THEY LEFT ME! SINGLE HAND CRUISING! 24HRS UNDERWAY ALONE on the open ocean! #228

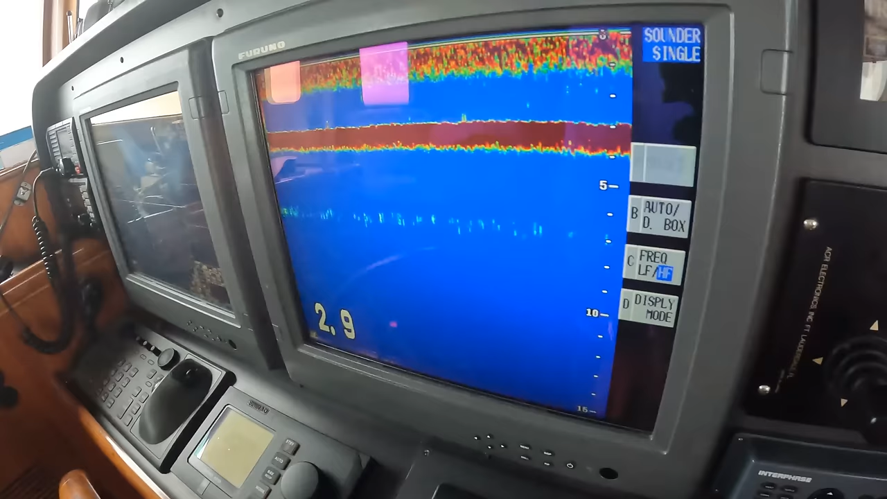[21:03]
They've got three feet under us. That's a tight one.